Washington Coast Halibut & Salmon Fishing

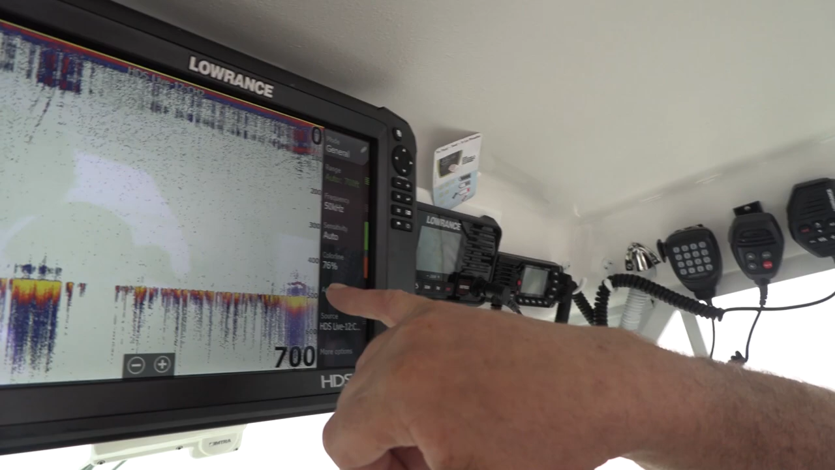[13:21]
There's that big mark is maybe a halibut off the ground, but there's bait down around them.
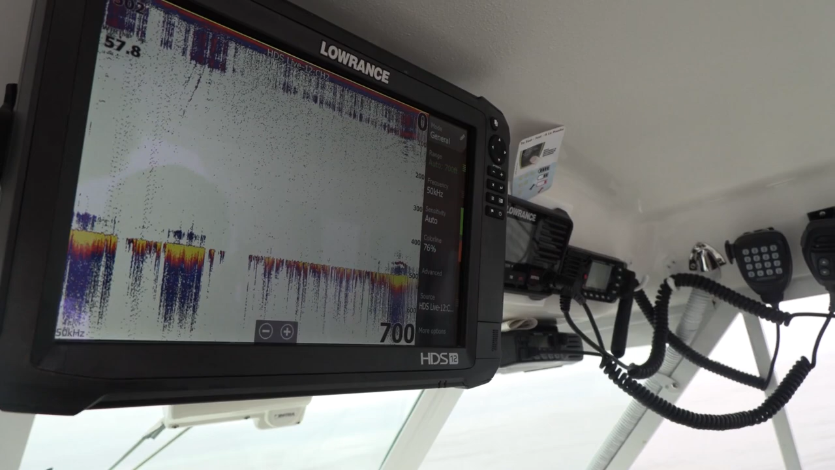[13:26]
There's a lot of action going on right there.
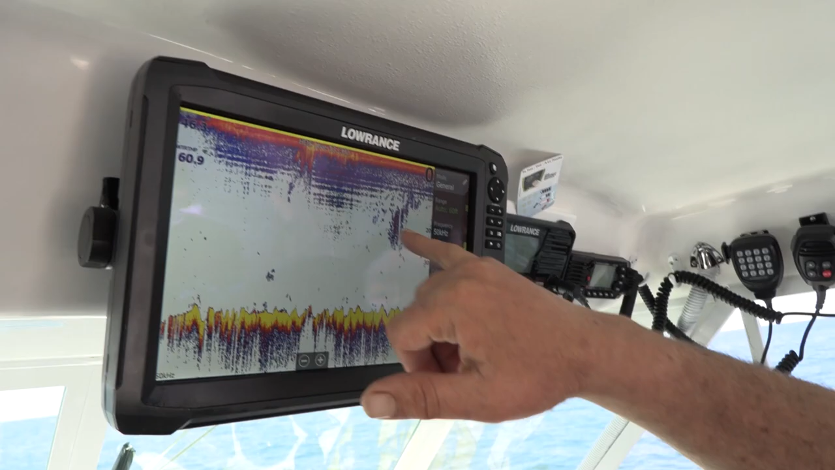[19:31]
And it's scattered. And so since it's scattered, that means there's fish crashing through there.